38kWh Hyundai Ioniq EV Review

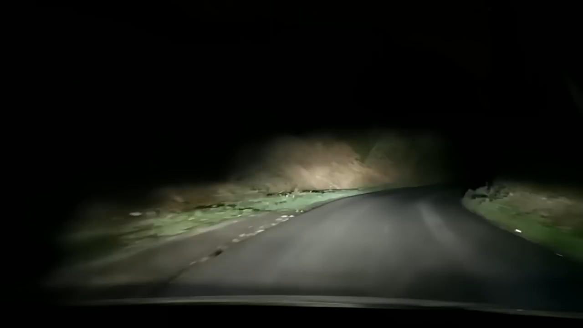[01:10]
The auto high beam also works perfectly, with no delay.